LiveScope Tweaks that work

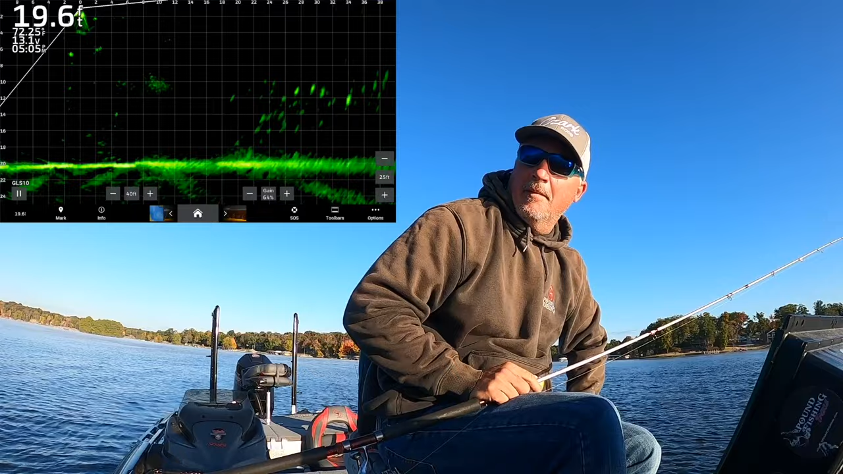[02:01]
On screen: depth 19.6 ft
so instead of that emerald the black emerald the green i've actually changed to the amber back to the amber and let me tell you folks it pops i mean it really pops i mean i'm